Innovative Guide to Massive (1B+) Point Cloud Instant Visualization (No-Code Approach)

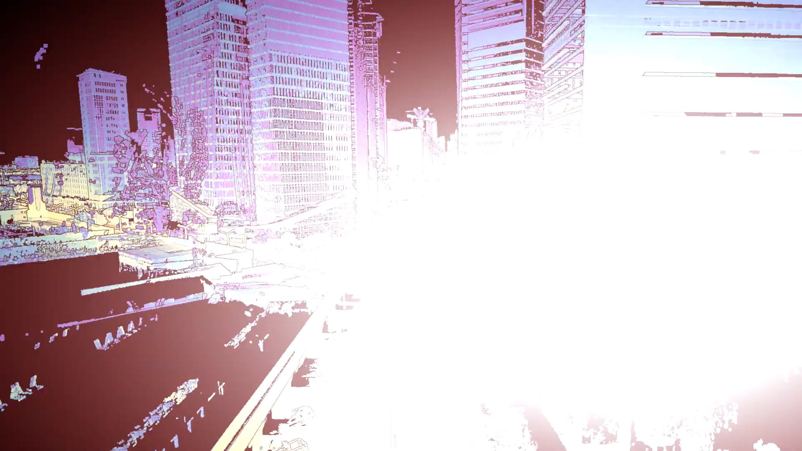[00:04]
If you are struggling handling massive point clouds,
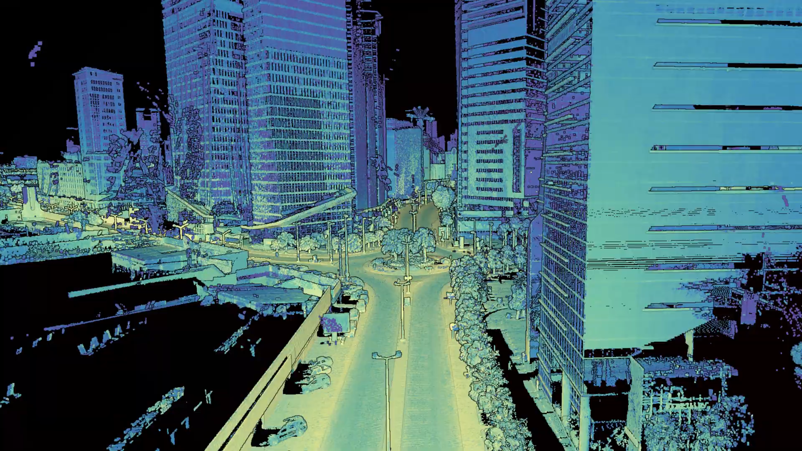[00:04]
I'm talking billion point scale or massive 3d meshes with a lot of triangles,
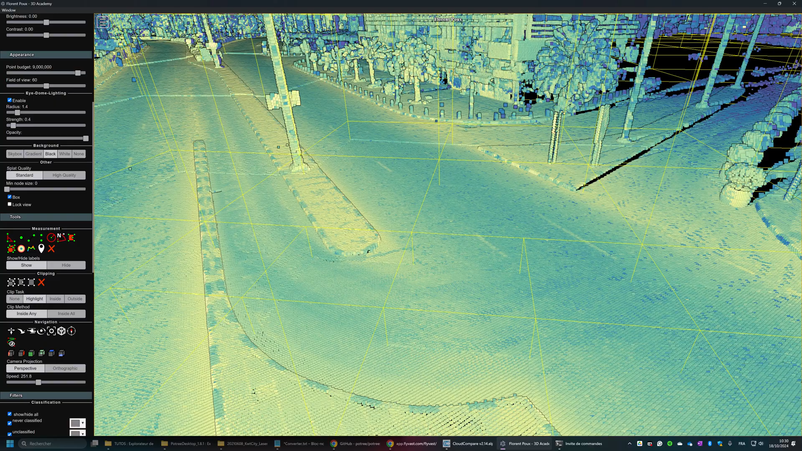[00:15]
I will show you in this very quick tutorial how to get started handling and visualizing very quickly this data set on your local machine.
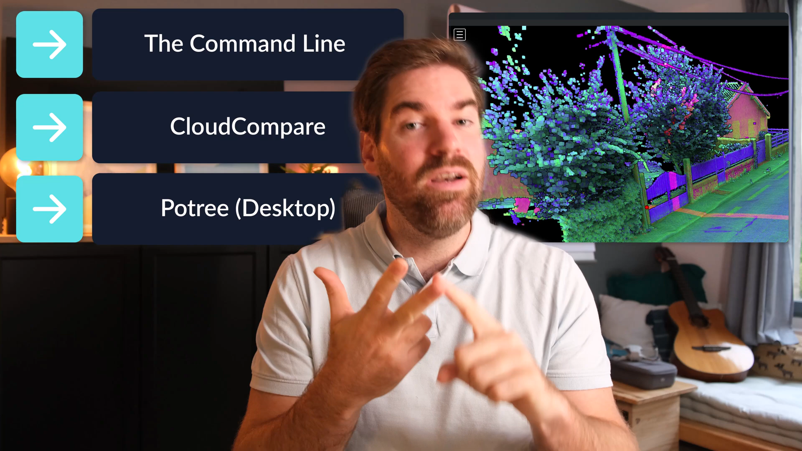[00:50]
And the third thing is Pot3 and the variant which is the desktop one and again here do not worry I will show you how to get it and how to install it just right after. With that we are set up and we're good to go. Let's dive right in.
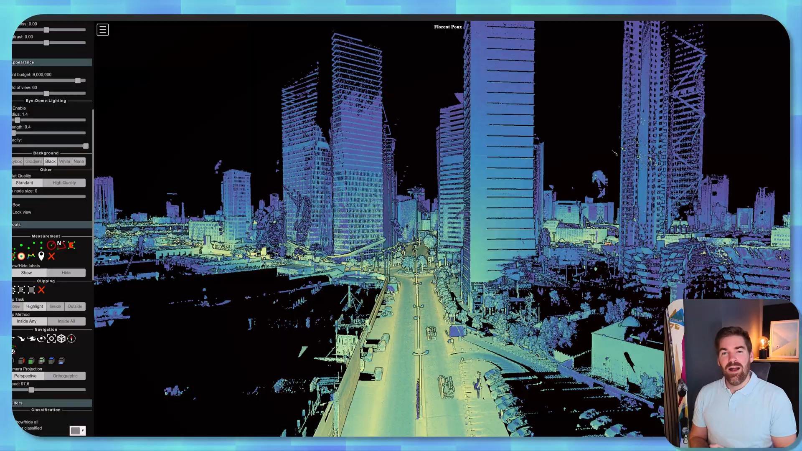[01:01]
All right so it's time to get our hands onto a very nice point
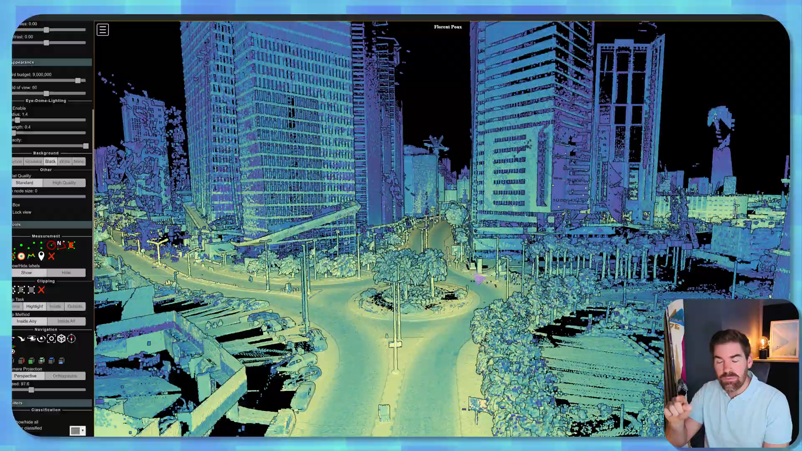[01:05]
cloud like this one which is very very big.
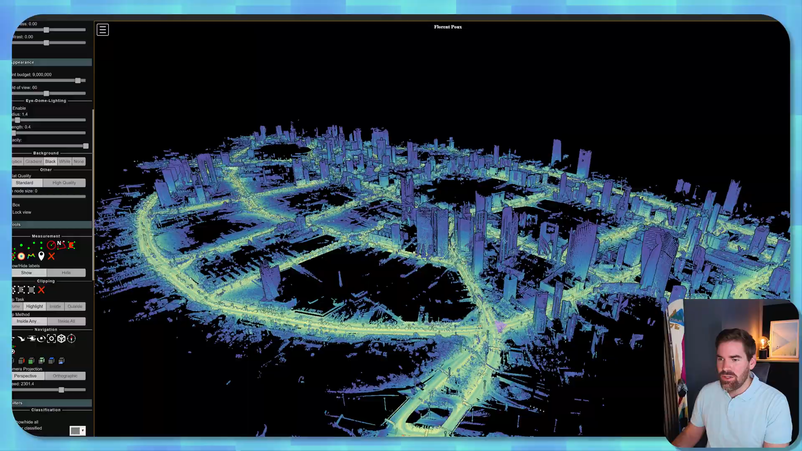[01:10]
As you can see I'm in the street but you have also the full city in here and maybe you know what kind of city that is right?
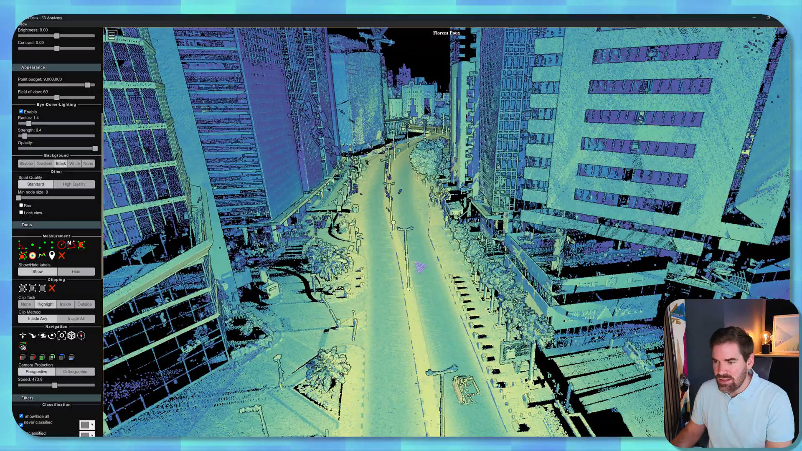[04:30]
So you see that it's a huge point cloud. And whenever I turn, sometime I see the point refreshing a bit.
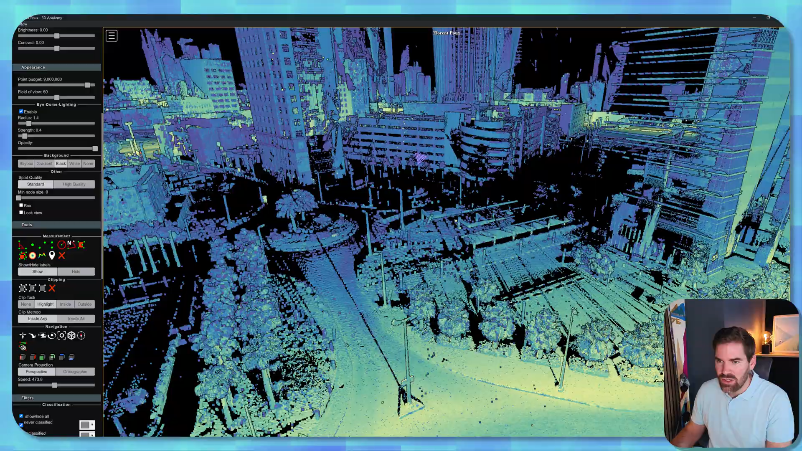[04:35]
So the octary structure is super,
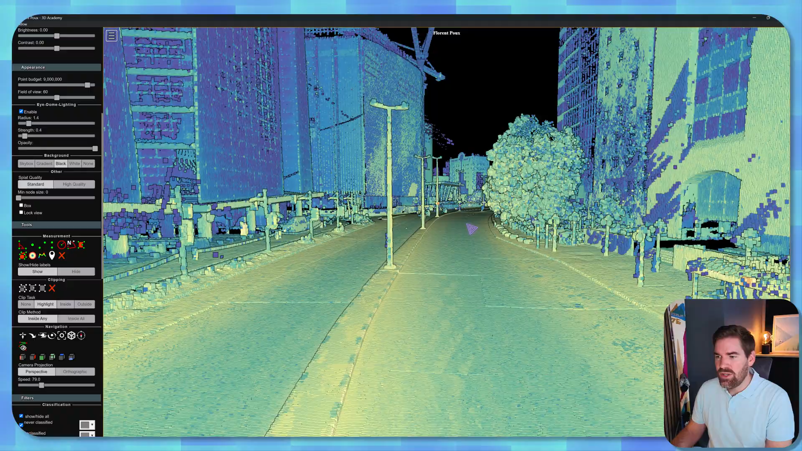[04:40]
super nice whenever you want to deal with massive point cloud because it will allow you to load point progressively depending on your position and your point of view.
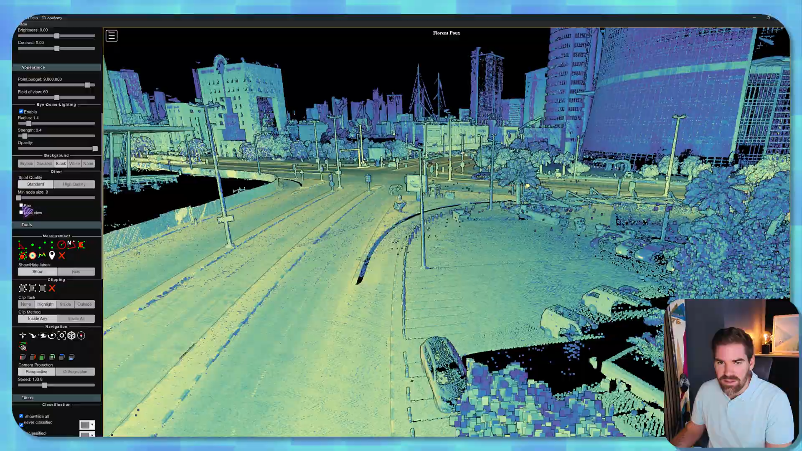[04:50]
To show you exactly how that is, if I press in the boxes, right, I will go really far away.
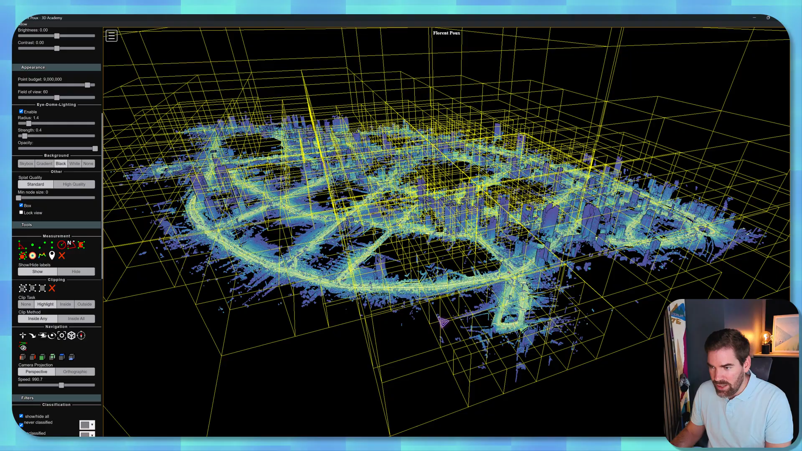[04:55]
This is my octary structure.
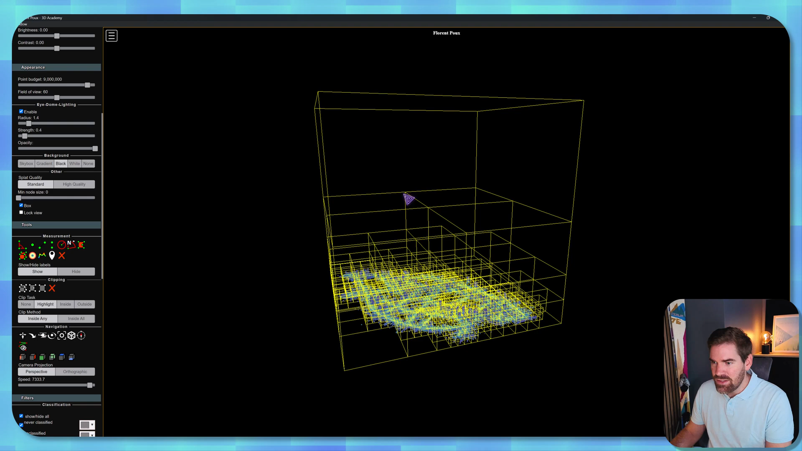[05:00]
So this is this big cube and it's subdivided into eight little cubes every time. And depending on where you are, you will fill this cube or not and only keep the ones that needs to be kept depending on the point of view.
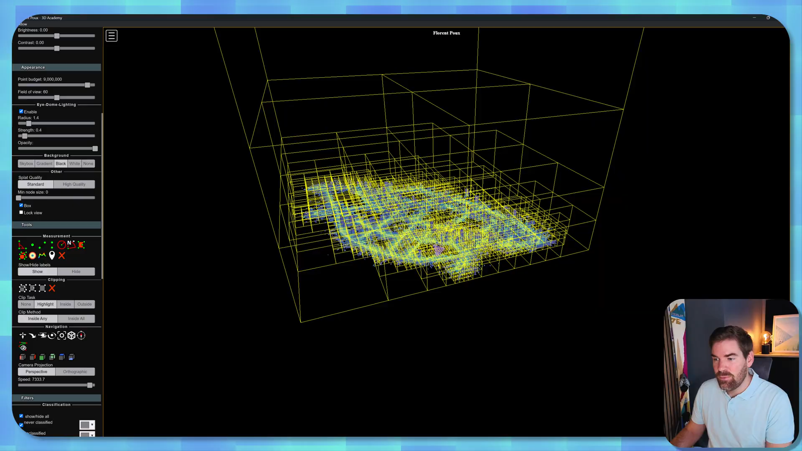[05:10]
So you will see, I will zoom in and you will see that it will progressively refine,
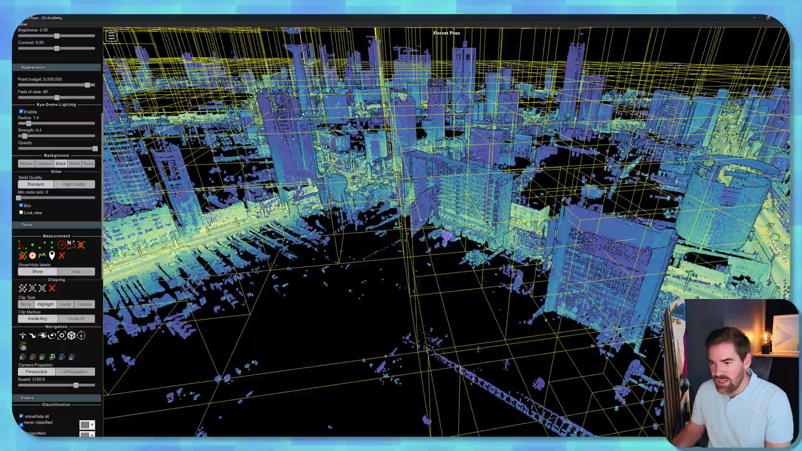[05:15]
right, and load smaller and smaller cubes which increase the resolution until a certain point.
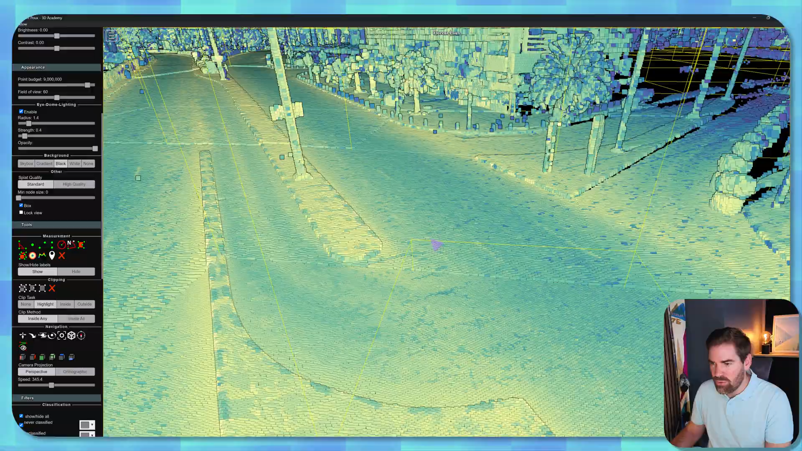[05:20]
Yes? So this is what we are going to do. And if I were to lock the view in here, so I press in lock view,
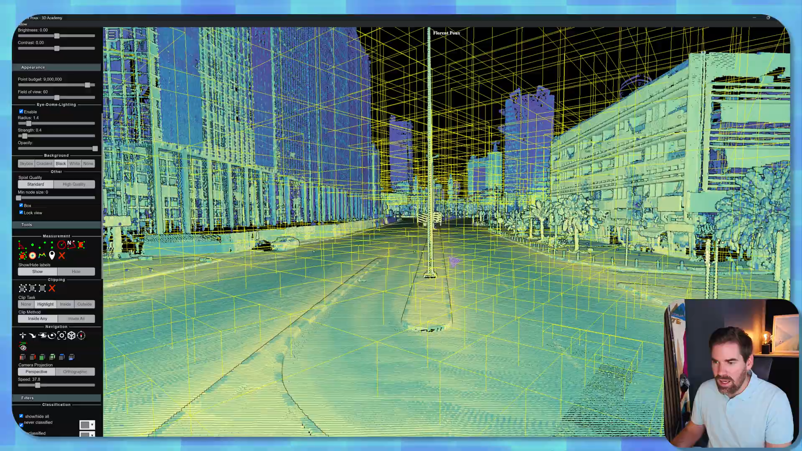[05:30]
it stops loading everything and you will see that right at the front here,
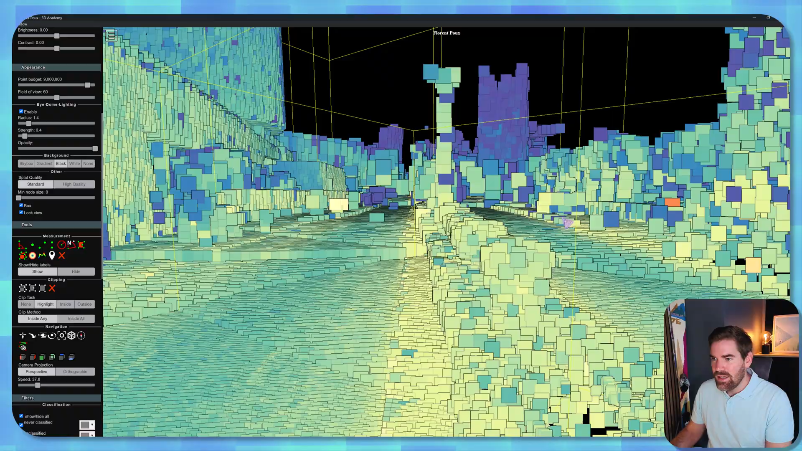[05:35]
it just does not load the points that are behind me and only the one in front.
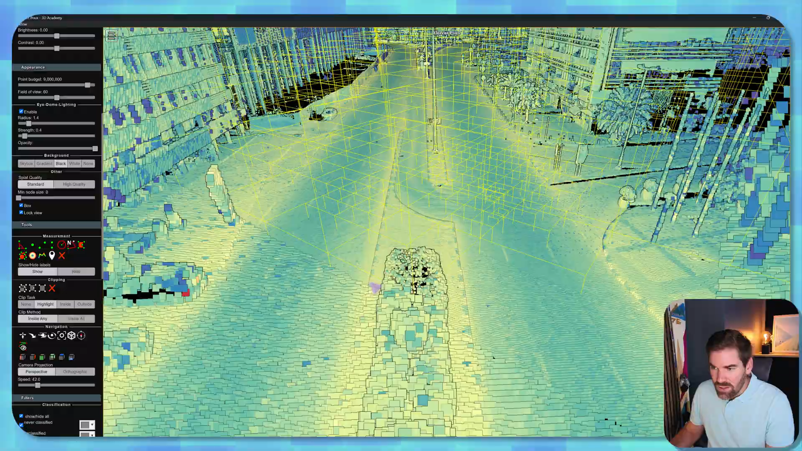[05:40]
The little trick with this specific approach in this software is that actually we use a variant of octary called modified nested octary where we store points at every level so that it's not so bulky the loading whenever you go in,
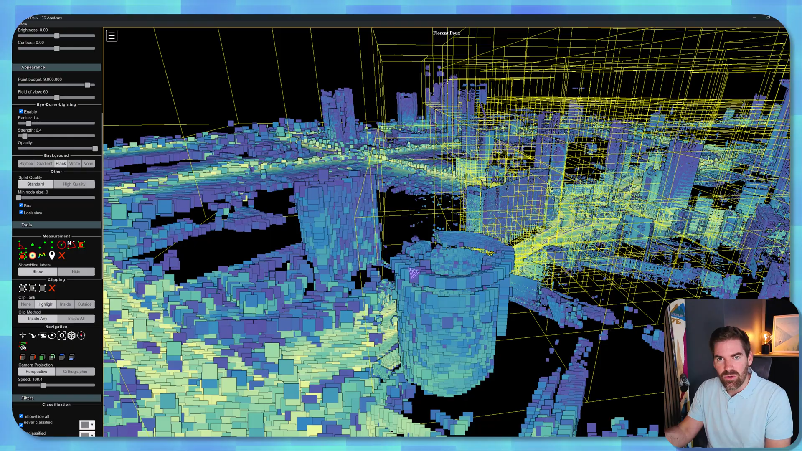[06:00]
you go from no point to a lot of points.
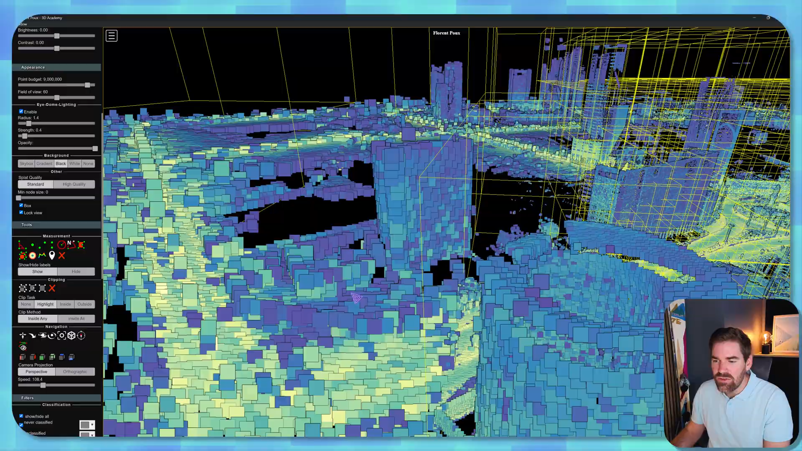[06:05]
There is always a little point in it and depending on the level, the size of the point is adapted as well, right?
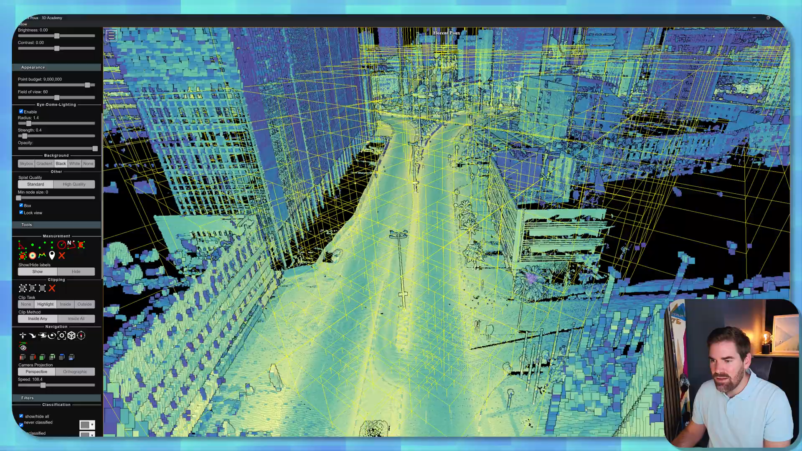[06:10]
So this is the octary structure. This is what we need to create to be able to handle like massive point cloud. So how do we do that? We will leverage Pottery and a specific part that